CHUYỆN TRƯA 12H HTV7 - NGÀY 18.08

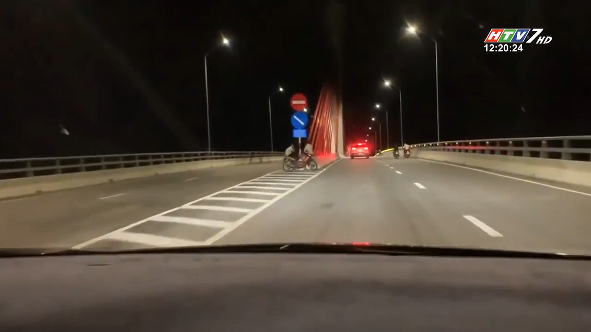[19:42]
Lúc này có nhiều người dân ngồi trên giải phân cách giữa cầu để hóng gió.
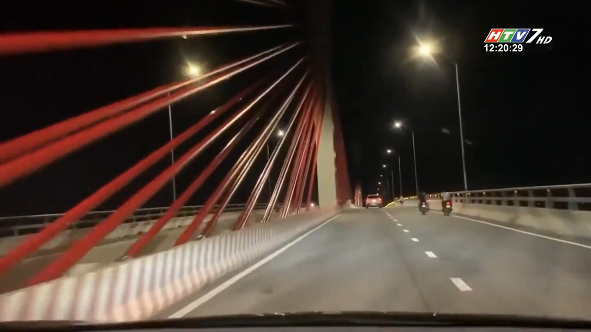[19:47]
Bất ngờ có một bé gái đu bám vào trụ dây giăng của cầu, bỗng nhiên tuột tay ngã nhào xuống đường đúng lúc chiếc ô tô đi tới.
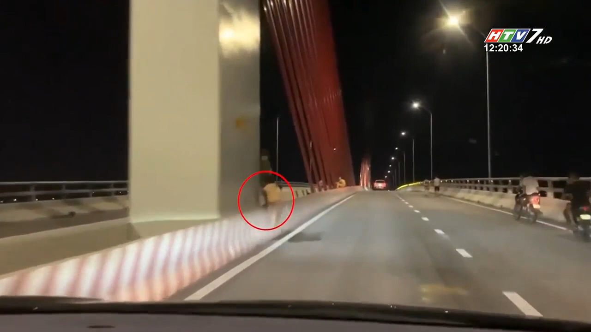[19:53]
Thật may, tài xế di chuyển chậm nên đã kịp thời đánh lái, tránh được một tai nạn thương tâm. Tuy nhiên, tình huống này cũng khiến tài xế không khỏi đứng tim.